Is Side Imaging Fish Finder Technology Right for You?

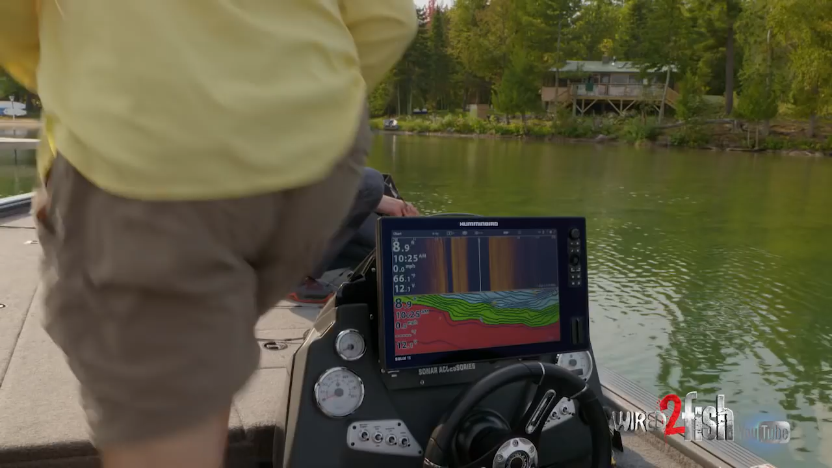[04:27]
We're sitting right over the top. So can you see it? Oh yeah, right here. Take a peek.